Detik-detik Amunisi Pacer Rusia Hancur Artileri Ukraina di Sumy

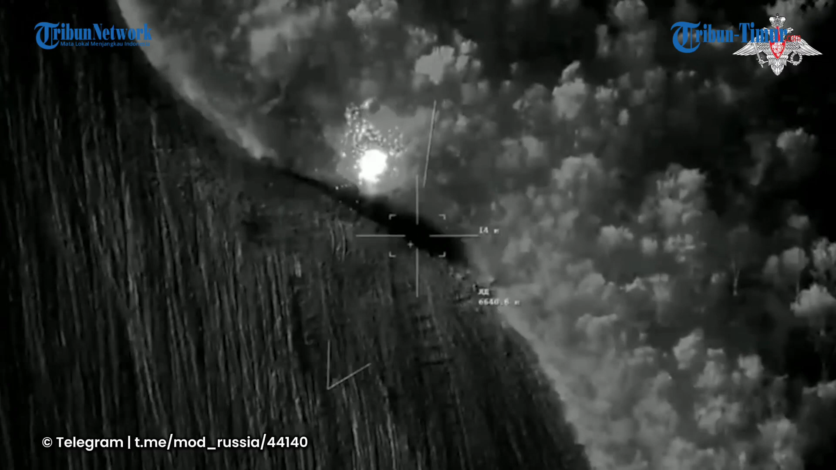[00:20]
Rekamannya diunggah di telegram Kementerian Pertahanan Rusia pada Minggu 6 Oktober 2024. Dalam keterangan unggahan disebutkan Pasar Rusia terus memburuh musuhnya.
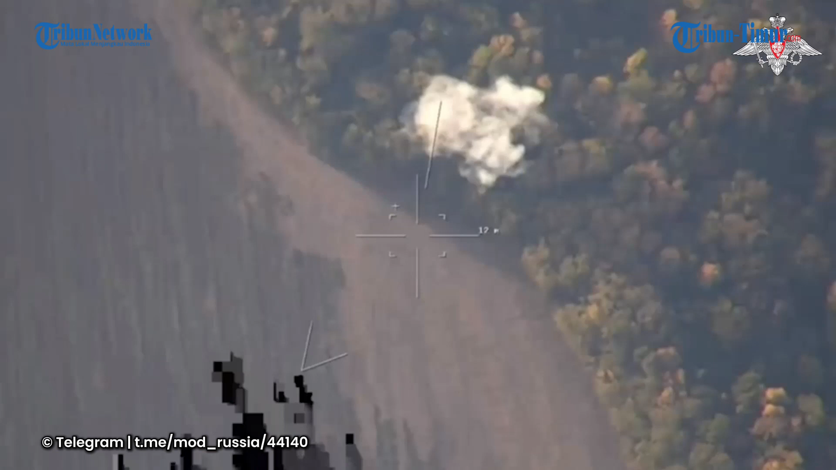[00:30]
Meski disamarkan, pengintar Rusia mampu dengan mudah menemukan lokasi tentara Ukraina. Sistem serangan tak berawak Pasar pun dalam hitungan menit menghancurkan artileri Ukraina,
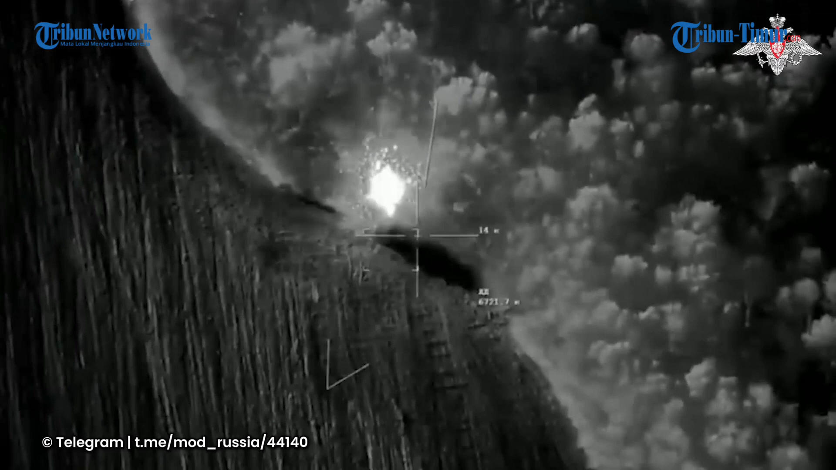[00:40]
termasuk menyerang awak UAV Ukraina di wilayah Sumi. Bedakan tampak jelas dalam rekaman dan kini videonya telah menuai berbagai komentar dari Warganet.